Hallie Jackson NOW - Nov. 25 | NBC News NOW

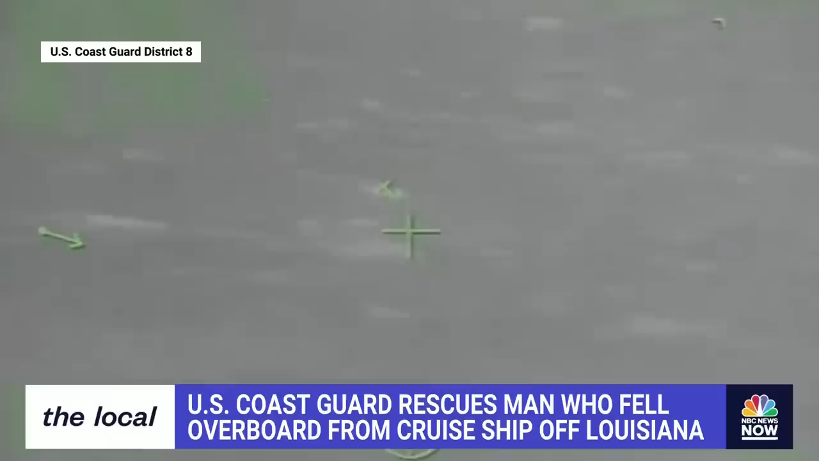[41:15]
The man was found about 20 miles off the Louisiana coast and needed emergency medical services.